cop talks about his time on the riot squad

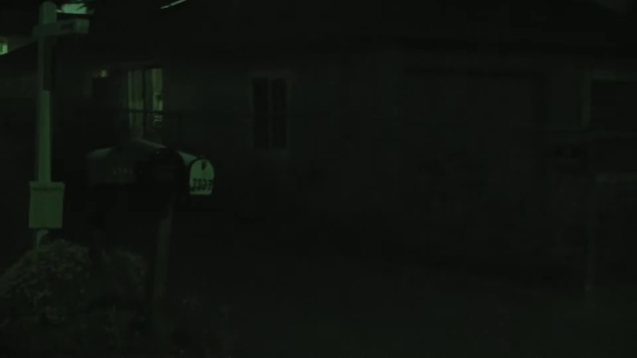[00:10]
They have a dispute right here.
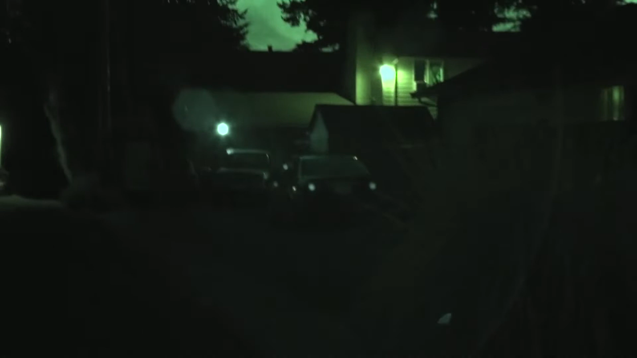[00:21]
Apparently a ex-renter decided to come back and threaten the owner with a knife. That's what the call was.